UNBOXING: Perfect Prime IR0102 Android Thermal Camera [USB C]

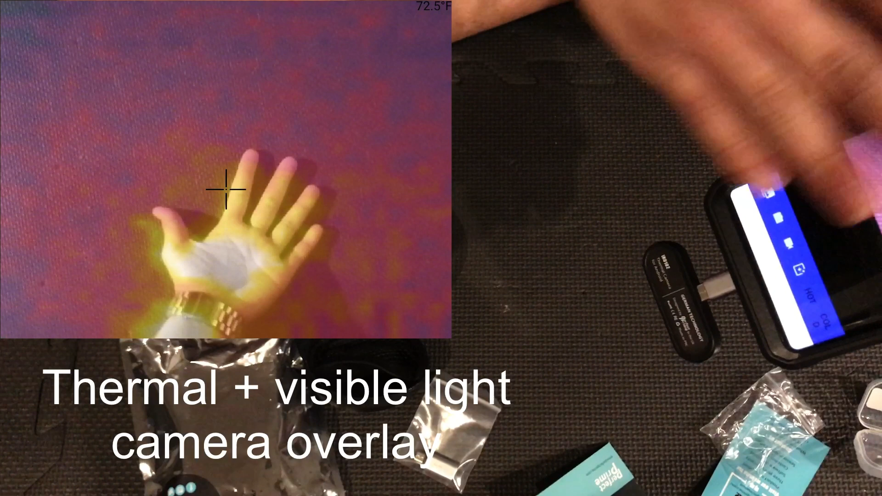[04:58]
On screen: spot 72.5°F
If you tap this button again, you'll see this is an overlay of the visible light with the thermal camera. And then this just shows the visible light.
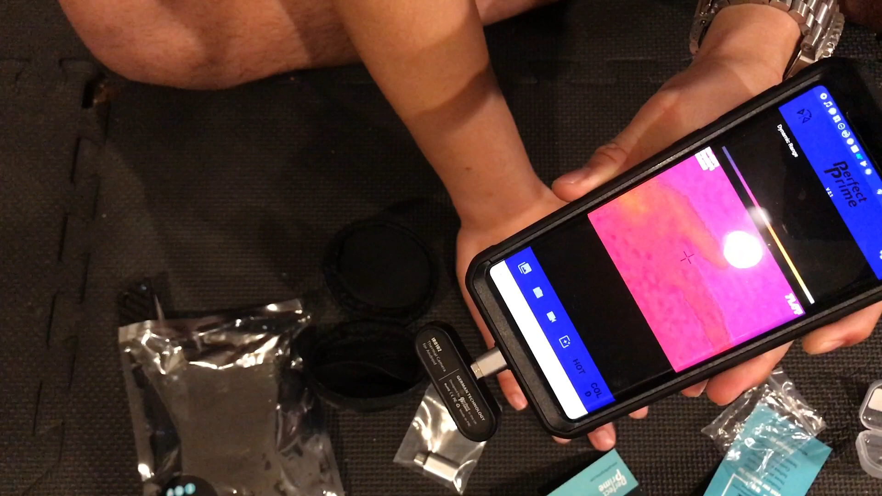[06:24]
But again, I didn't expect a whole lot considering the resolution is only 32 by 32. So anyway, guys, thanks for watching. If you like this video, be sure to give it a like.